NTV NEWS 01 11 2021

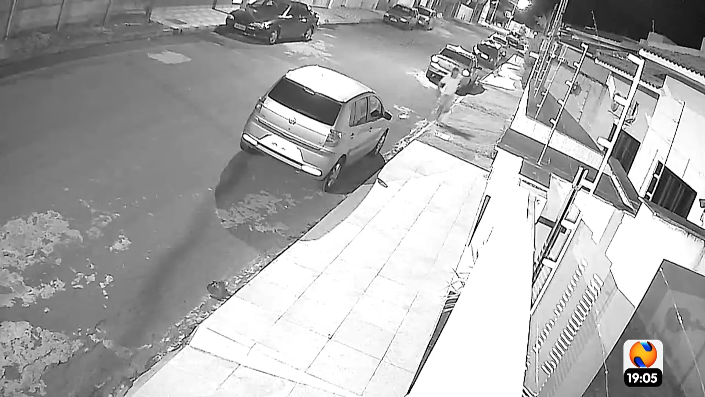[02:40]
enquanto os filhos da vítima pedem socorro aos vizinhos. É possível ouvir gritos de desespero e o homem ainda olha para trás. Você fica aí, mãe. A mulher caiu do lado de dentro da casa em frente ao portão.